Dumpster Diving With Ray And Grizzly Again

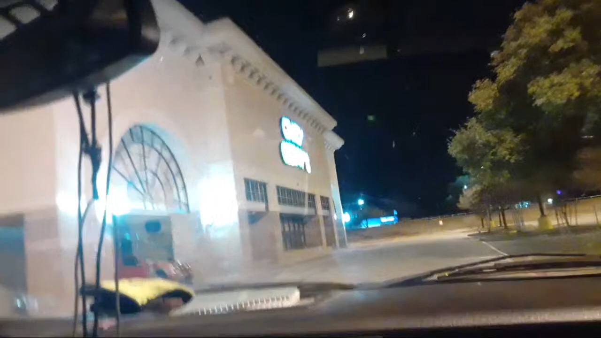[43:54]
left. Is that secured? See what your shoe is up there.
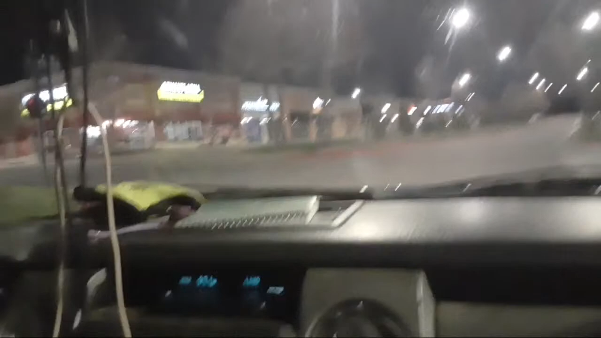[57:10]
Is it straight? Oh, it's that way. Turn to the left. Inside here, they got a candy apple place.
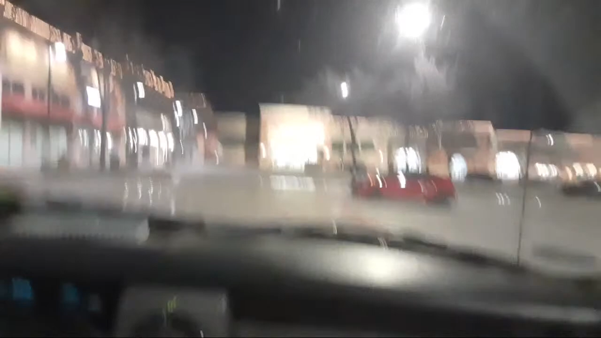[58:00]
The Fondue Restaurant. Huh. Pizza and Games. Pro Gifts. Collegiate Gifts. Curtis Mathis.
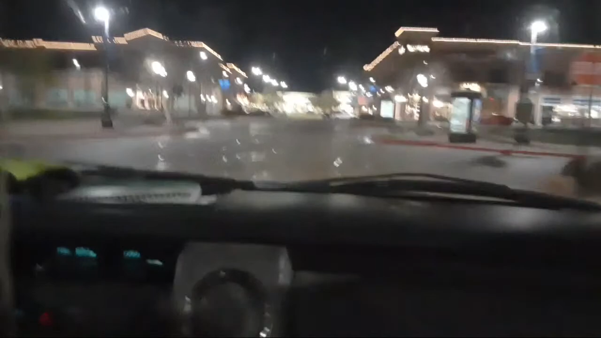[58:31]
Bath and Body Works. Yeah. Oh, shit, man. Look, Bath and Body Works. They got the smell good. Ooh, that's the smell like a woman's store, boy. That's one of my favorite smelling stores right there. Scent of a woman. There's Ulta, Bath and Bed, Bed Bath and Beyond. I guess we got to go that way.
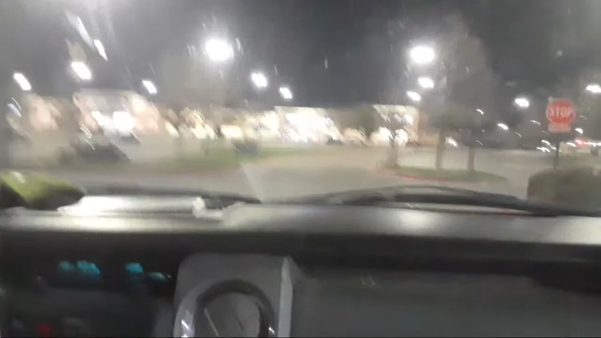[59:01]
Old Navy. Five below. Joanne's PetSmart. Look at that. That's what I'm talking about.
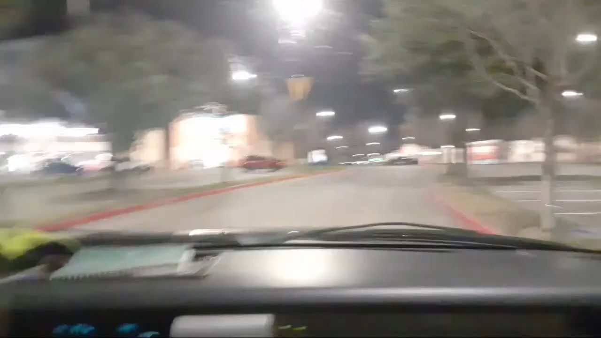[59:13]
We're coming for all y'all dumpsters. Kirkland's. Look at that. We need y'all dumpsters. All right, will you check if Grizzly has a signal light bulb? Yes, he does. It's an external blinker light, so it's not registering as a light. Is that it right there?
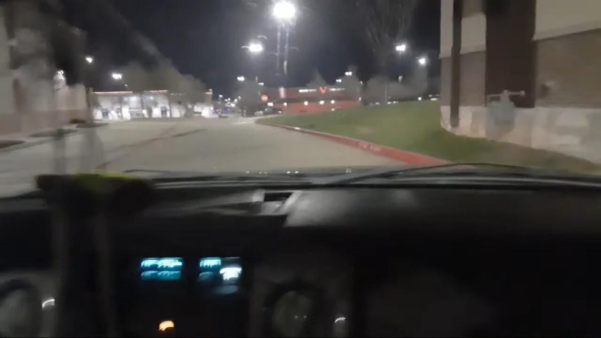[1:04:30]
We need some totes, container store.
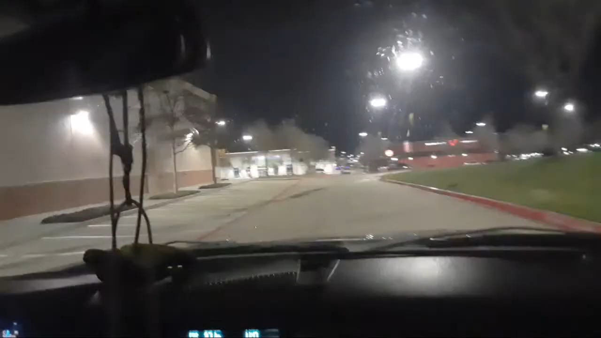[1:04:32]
Then we'll come back around and go behind. Oh, that was Robin's brothers. All of those empty boxes probably carried diamonds at one point. Wow.
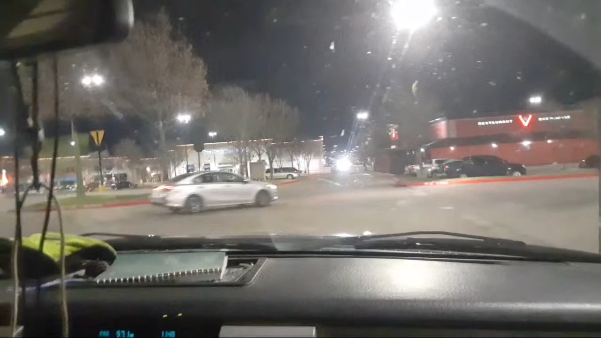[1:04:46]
BJ's Brew House.
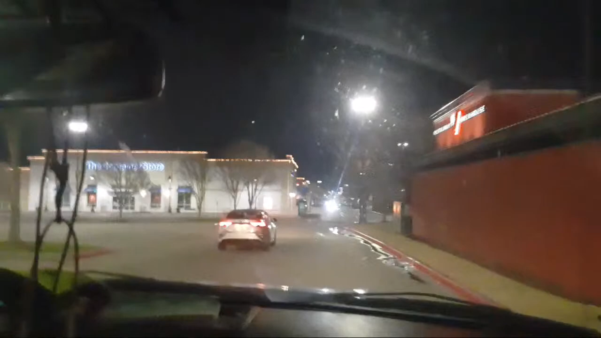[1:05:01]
Oh, it says get a BJ at Brew's House.
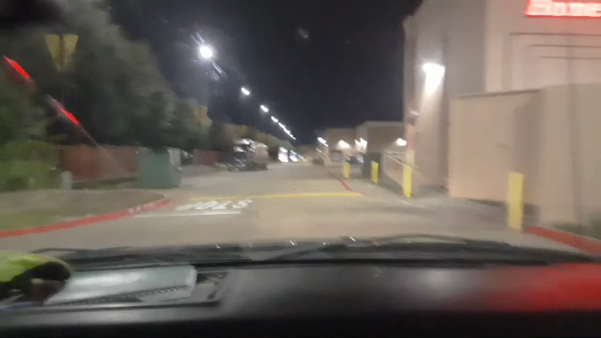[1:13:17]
Mattress right there. Looks like it's used, the mattress.
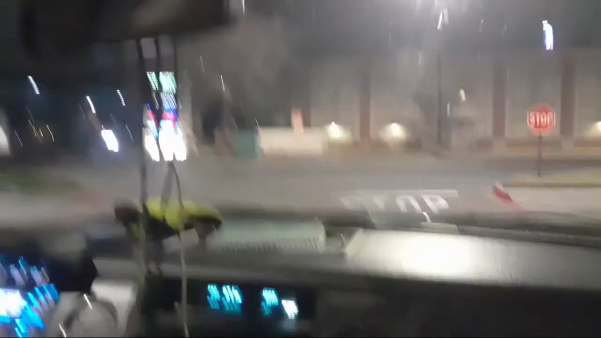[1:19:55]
Movie theater. Yeah, movie theater. I ain't going around that way.
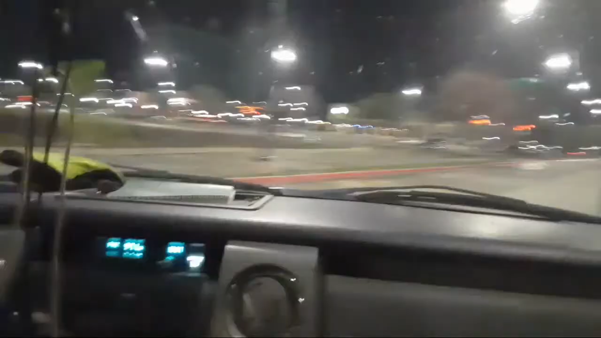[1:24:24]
Got pee. The Dave and Buster's. Oh, these are all restaurants.
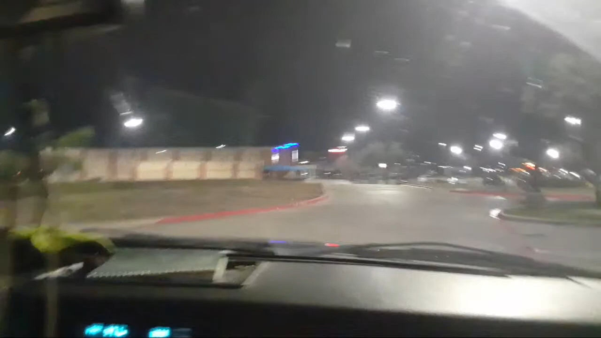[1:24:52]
Yeah, they're all restaurants. Plucker's Wing. Yeah.
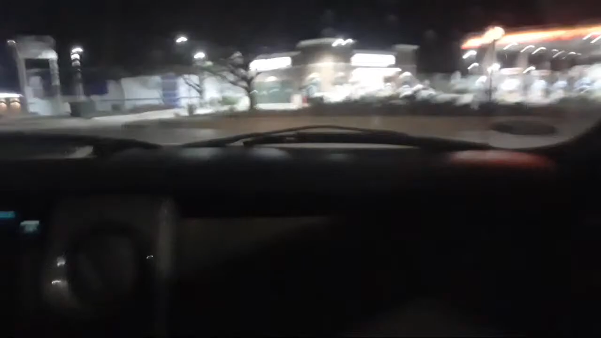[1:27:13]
There's two 7-Elevens right across the street from each other. Is there an ATM machine? Yeah, there's an ATM. Every one of them has an ATM.
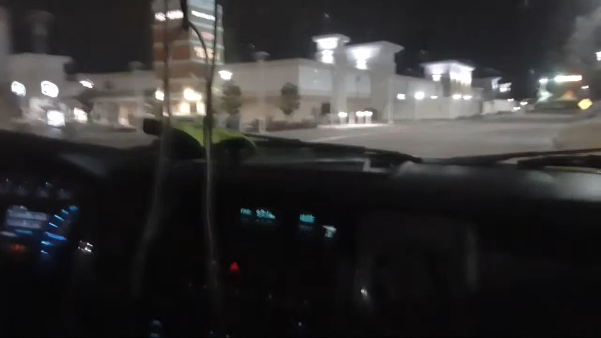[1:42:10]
There's Michael Kors right Michael there. Michael Kors. No, we'll have to go around. Come around. I think it's right there. Look, look right here.
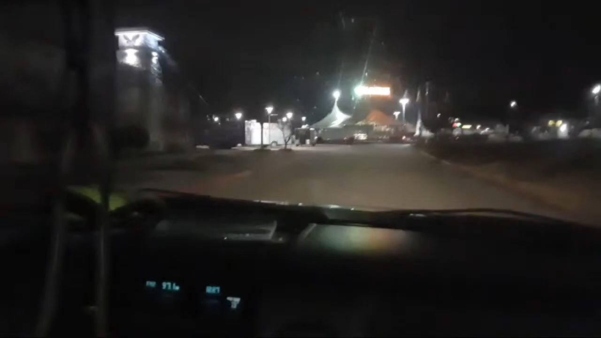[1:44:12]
Burgerlicious. Hey, look, it's Alcatraz. Mobile food court. Yeah. Oh, it's a circus.
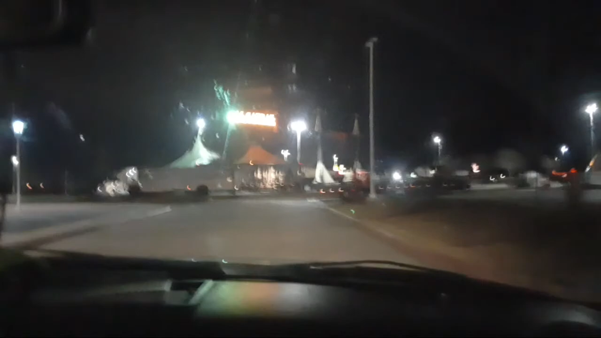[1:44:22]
They're closing it down. That's the food wagons. Yeah, food wagons. And there's a circus, Alcatraz.
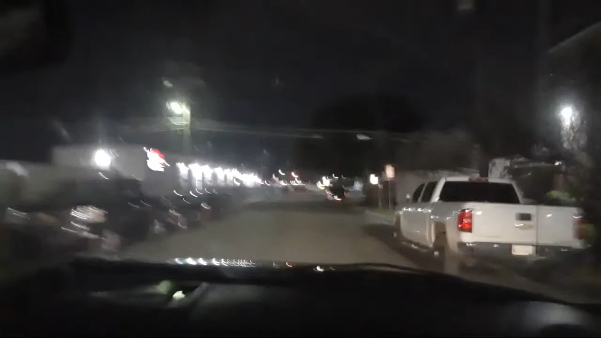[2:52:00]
left right here. Their cop buddy's gone. I know, right? What is one headlight out? I'm going to pull somebody over for no headlight. Then they had one patrolling in the storage yard.